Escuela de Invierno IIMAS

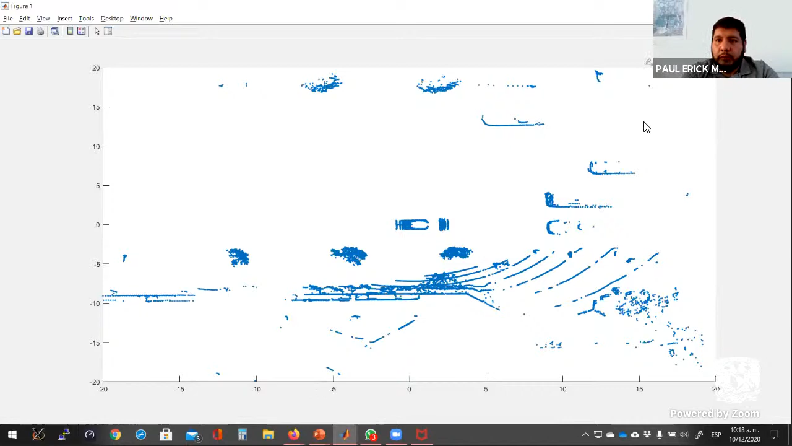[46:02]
y vamos a tratar de agruparlo primero con DIVISCAN, ¿sale? Entonces, con DIVISCAN lo que tengo es primero definir el mínimo de puntos que quiero clostear,
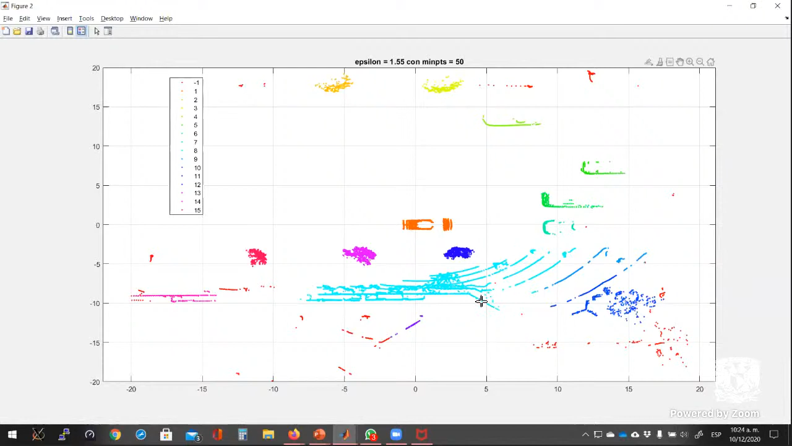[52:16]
Sí ya lo habíamos ¿Sale? Ese es el primer clúster
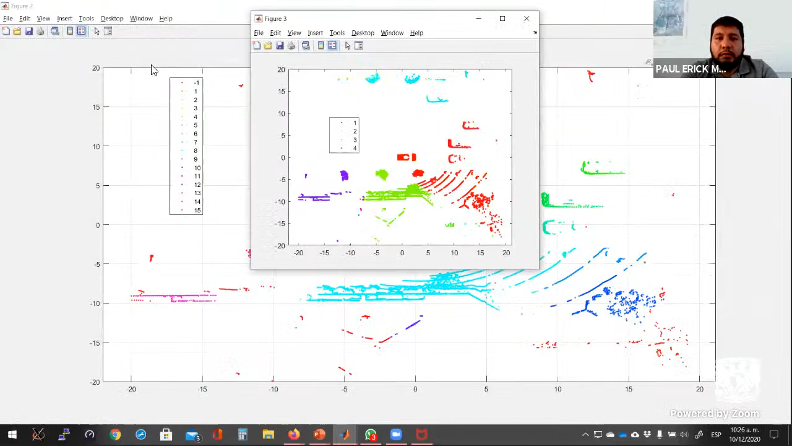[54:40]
voy a presentar primero con 4 clústers este es el agrupamiento pero obviamente estos clústers por ejemplo no están ni bien definidos ¿Vale? Obviamente van cambiando los clústers para 5 para 6 para 7 ya va un poco mejor la clústerización pero todavía no es suficiente ¿Vale?